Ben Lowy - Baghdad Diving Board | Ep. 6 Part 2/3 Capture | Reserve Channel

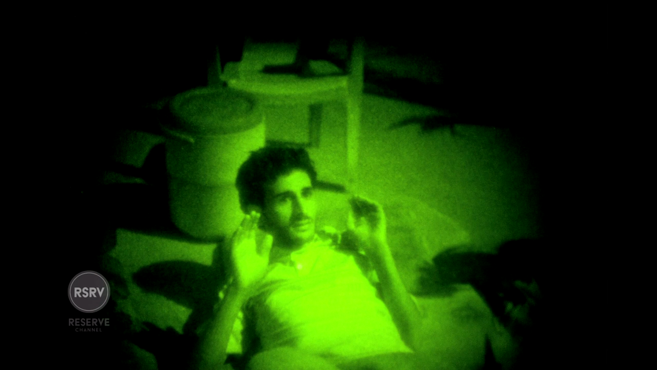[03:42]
This is at the beginning of the Sunni awakening, where they were getting a lot of Sunni informants who didn't want Al-Qaeda in Iraq in their town.
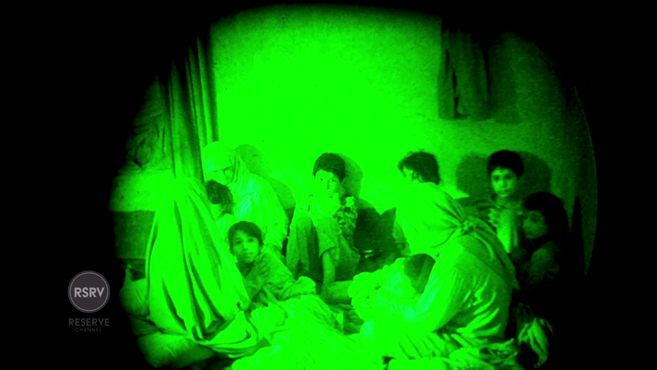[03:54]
And to be honest, this is me personally speaking, I think they were just picking out people they didn't like.
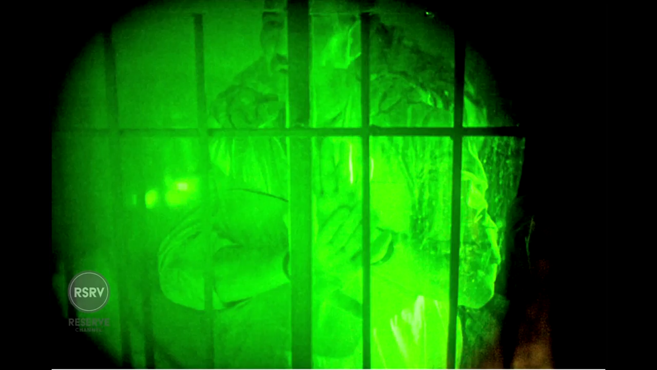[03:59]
They just walked into this mechanic shop, and this guy was just sleeping. And they just woke him up and arrested him. And something like this, especially in the dark, they can't see me half the time. I don't even know if they knew specifically that I was standing right there to take that picture.